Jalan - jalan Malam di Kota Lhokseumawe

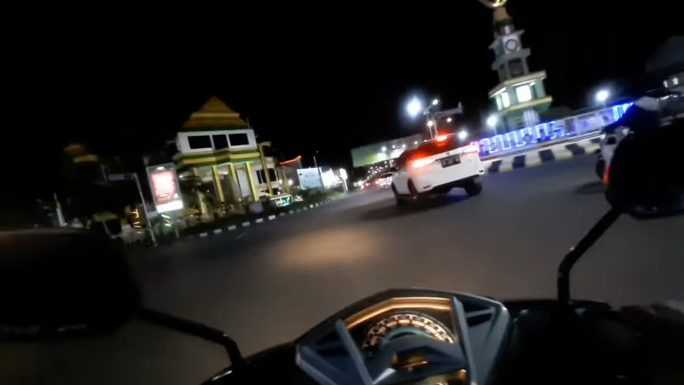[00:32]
Pada video ini saya akan mengajak sahabat-sahabat YouTube untuk mengikuti jalan-jalan malam di kota Lop Sumawe. Selamat menyaksikan.
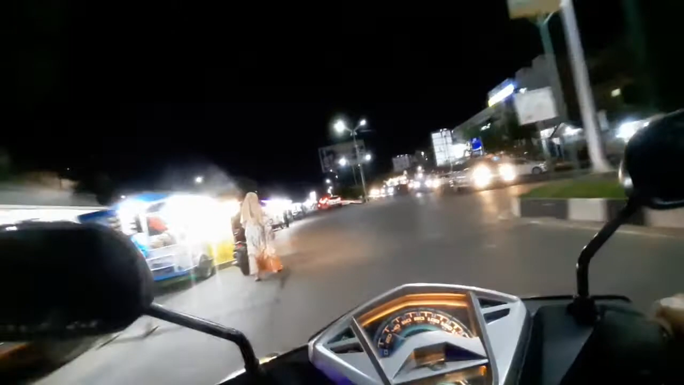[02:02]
Sahabat-sahabat YouTube, sekarang kita posisi di Jalan Merdeka Lok Sumawe, tepatnya di seputaran depan lapangan Hira dan depan Islamic Center. Nah, di depan kita akan melewati Taman Riyadah. Nah, ini kita sekarang di simpang lampu merah depan Taman Riyadah.
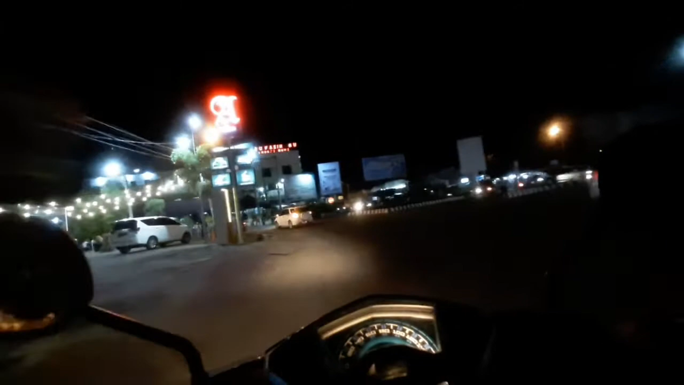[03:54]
Sahabat-sahabat YouTube, sekarang posisi kita di simpang Kota Blang depan Rumah Sakit Kasih.
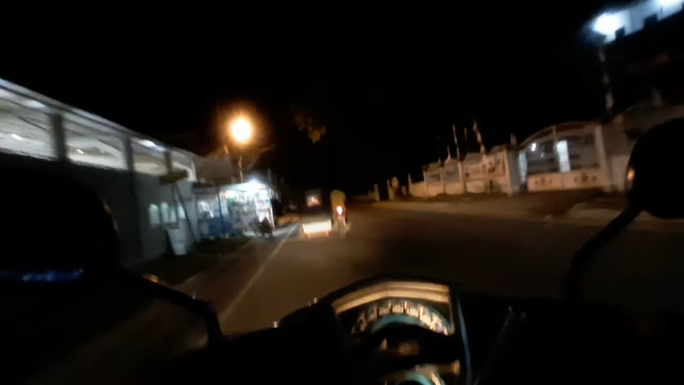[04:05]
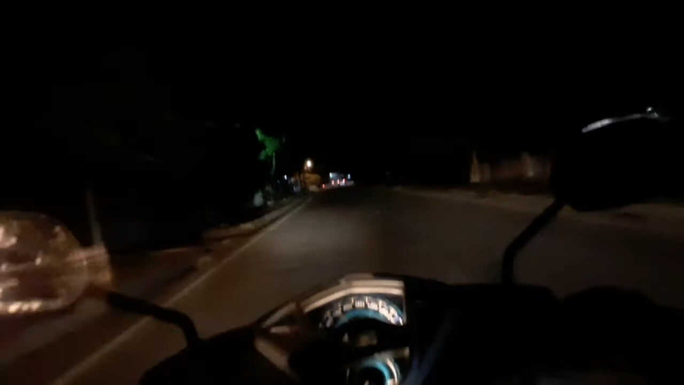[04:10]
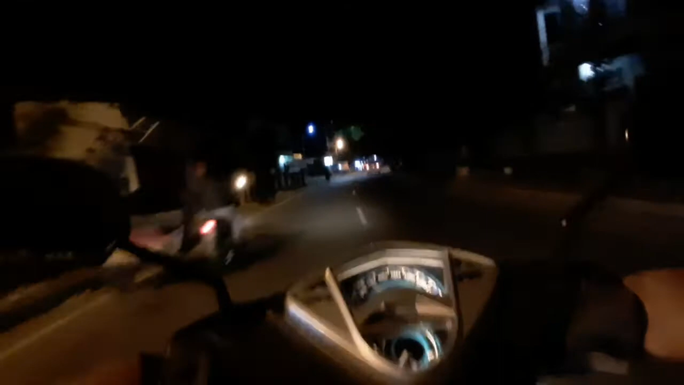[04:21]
Posisi kita sekarang di Desa Mun Gedung Lok Sumawe.
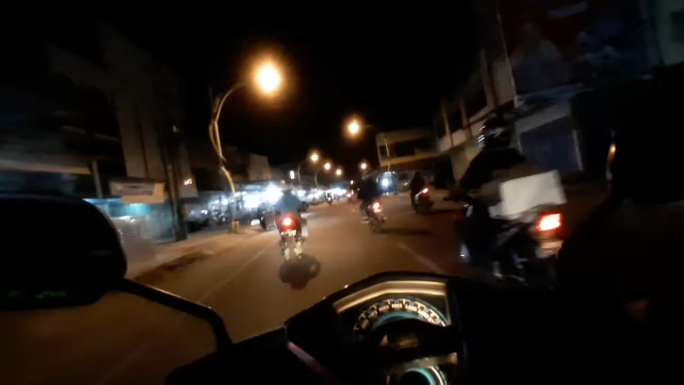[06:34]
berada di simpang Malaka juga. Kita belok kanan Selat Malaka.
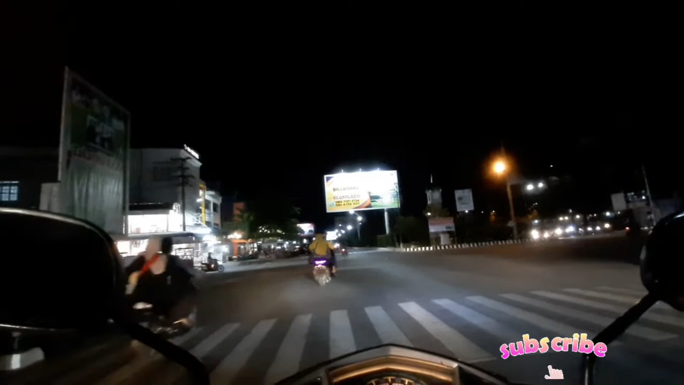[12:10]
Taman Riada. Kita bersabar, lampu hijau menyala, itu ada beberapa orang yang lewat, biarkan saja, mudah-mudahan tidak terjadi apa-apa. Suasana Kota Loksemawe pada malam ini
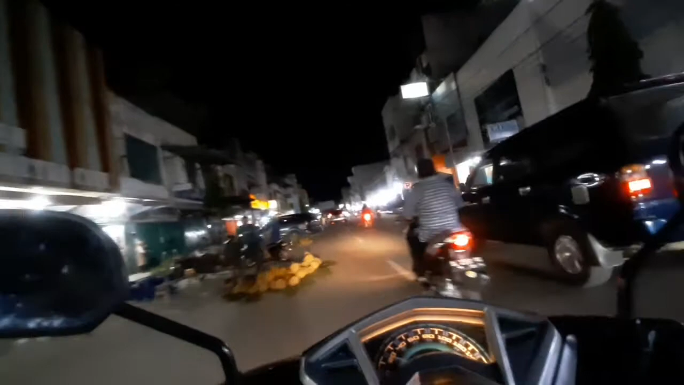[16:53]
Pusat kota Loksemawe yang apa itu ramai terang.
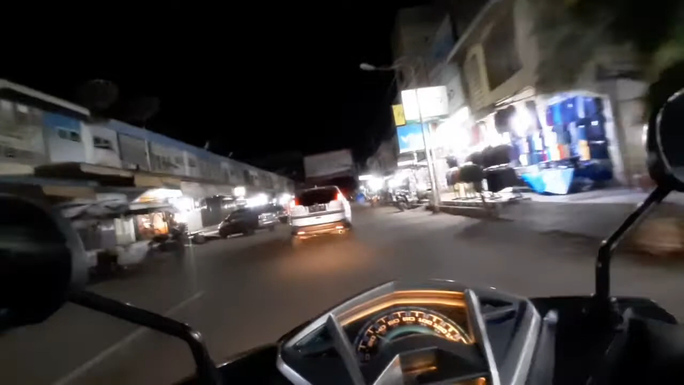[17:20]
Nah, kita belok di jalan.
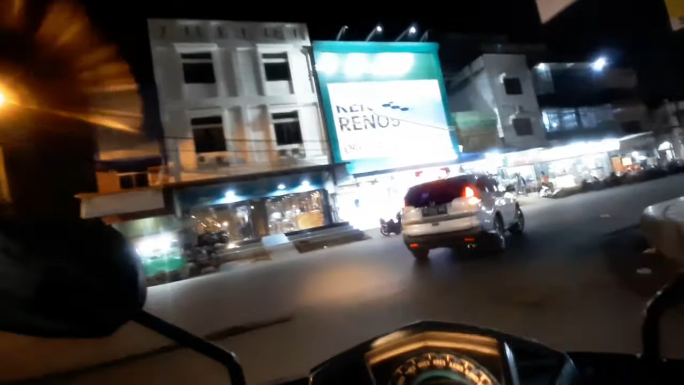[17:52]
Belok lagi di Jalan Sukaramai. Jalan Sukaramai ini di pinggir jalan. Pak, kita lihat banyak orang berjualan makanan. Banyak berjualan bermacam-macam kue dan makanan yang lain.
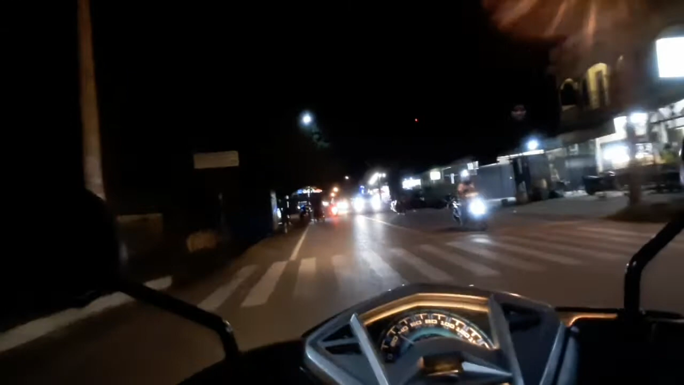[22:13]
Nah, di sini sekarang kiri kanan banyak orang jalan, karena jalannya pun di sini agak lebar. Kawasan Marikusalem ini banyak kafe-kafe, tenda-tenda. Nah, sebelah kiri ini banyak kafe.